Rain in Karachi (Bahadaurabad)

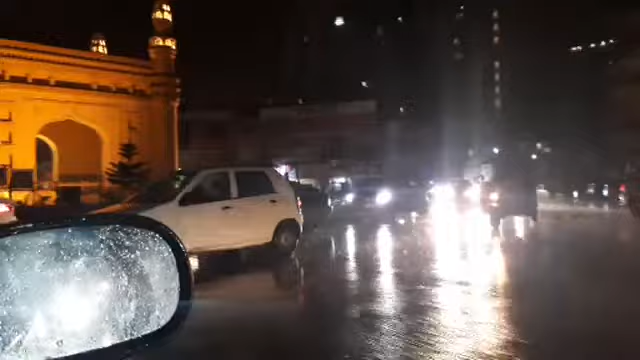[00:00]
अब है कि स्वाम अलेकूम कि कराची में इस वक्त बारिश हो रही है काफी जगहों के उपर बादरबाद करंगी पे में मौझूद हूं यहां भी आप लोग देख सकते हैं बहुत थेज बारिश हो रही है और